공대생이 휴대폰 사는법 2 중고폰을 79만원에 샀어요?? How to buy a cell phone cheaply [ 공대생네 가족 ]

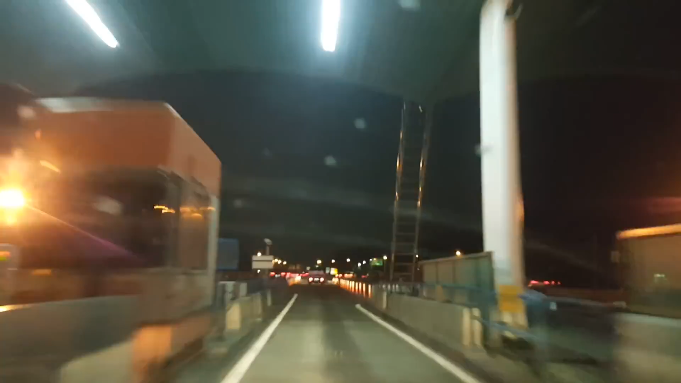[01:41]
낙동강을 지나갑니다 터널도 지나갑니다 어디까지 가는데 어 계금에서 만나기로 했다 계금에서 엄마